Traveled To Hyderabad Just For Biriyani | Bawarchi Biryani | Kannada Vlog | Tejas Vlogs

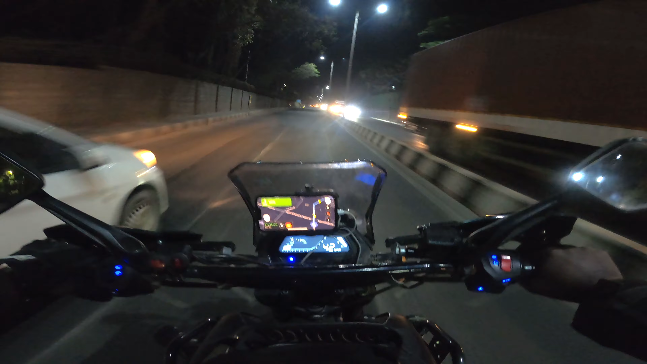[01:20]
ಹೈದರಾಬಾದಲ್ಲಿ ಬಿರಿಯಾನಿ ಟೇಸ್ಟ್ ಮಾಡಬೇಕಂತ ತುಂಬ ಆಸೆ ಇತ್ತು, ಅದಕ್ಕೋಸ್ಕರ ಈಗ ನಾವಿಬ್ಬರು ಹೊರಟಿದ್ದೀವಿ ಹೈದರಾಬಾದ್ಗೆ. ಈಗ ಅವರು ಏರ್ಪೋರ್ಟ್ ಹೋಗಿಟ್ಟು ಸಿಗ್ತಾರಂತೆ, ಐ ತಿಂಕ್ ಆಲ್ರೆಡಿ ಇರ್ಬೋದು ಅವರು. ಅದಕ್ಕೆ ನಾವು ಒಂದು ಸ್ವಲ್ಪ ಬೇಗ ಹೋಗೋಣ, ಹೋಗ್ಬಿಡೋಣ. ನಾನು
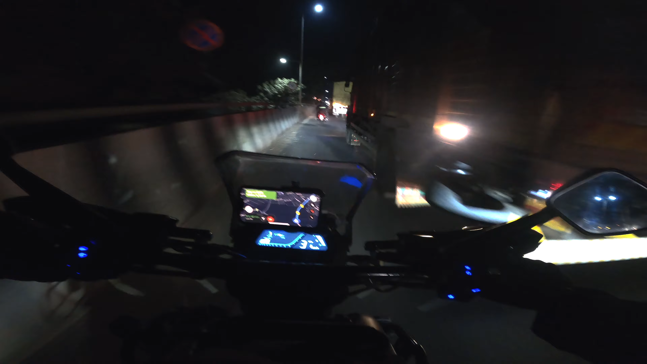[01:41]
ಹೆವಿ ಯುದ್ಧ ಟ್ರಕ್ ನೋಡ್ತಾನೆ ಇಲ್ವ, ಎಳೆದುಬಿಟ್ರೆ ಅಂತ ಭಯ ಆಗುತ್ತೆ. ಮಧು ಅವ್ರನ್ನ ನಾನು ನಿಮಗೆ ನೀಟಾಗಿ ಇಂಟ್ರೊಡ್ಯೂಸ್ ಮಾಡಿಸಿಲ್ಲ ಅನ್ಸುತ್ತೆ ಗುಜರಾತ್ಗೆ ಹೋಗಿದ್ದಾಗ.
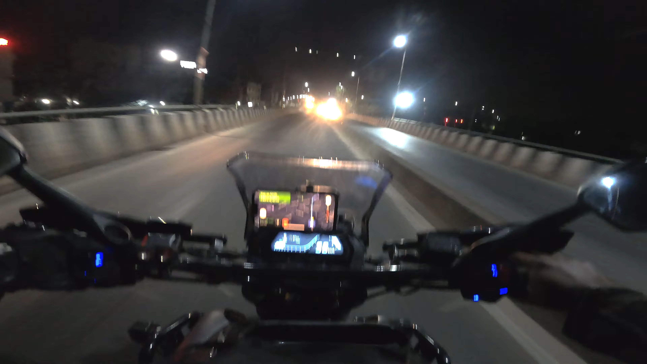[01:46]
ಐ ತಿಂಕ್ ಸುಮಾರು ಜನ ಗೊತ್ತಿರ್ಬೋದು ಮಧು ಅವರು, MS Vlogs ಅಂತ.
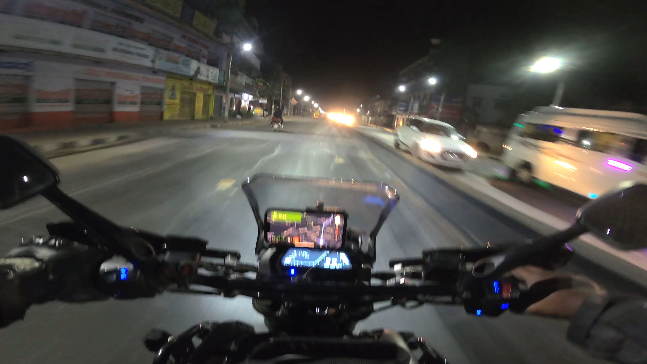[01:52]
ಅವ್ರು ಸೋಲೋ ಬಂದಿದ್ರು ಗುಜರಾತ್ಗೆ, ಅಲ್ಲಿ ನಮಗೆ ರೆಸಾರ್ಟಲ್ಲಿ ಸಿಕ್ಕಿದ್ರು. ಅಲ್ಲಿಂದ ವಾಪಸ್ ಬೆಂಗಳೂರಿಗೆ ಅವ್ರ ಮೂರು ಜನ ಒಟ್ಟಿಗೆ ಬಂದ್ವಿ. ಅಲ್ಲಿ ಪರಿಚಯ ಆಗಿತ್ತು ನನಗೆ ಮಧು ಅವರು. ಈಗ ಬಂದೆ ಟೋಲ್ ಗೇಟ್ಗೆ. ಎಷ್ಟೊತ್ತು ಟೈಮ್? 6 ಗಂಟೆ ಬಂದಿ ಕರೆಕ್ಟಾಗಿ. ಏನ್ ಬ್ರೋ ಏನೋ ಮಾಡ್ತೀರಾ? ಬ್ಯಾಟ್ರಿ ವರ್ಕ್ ಆಗ್ತಿಲ್ಲ.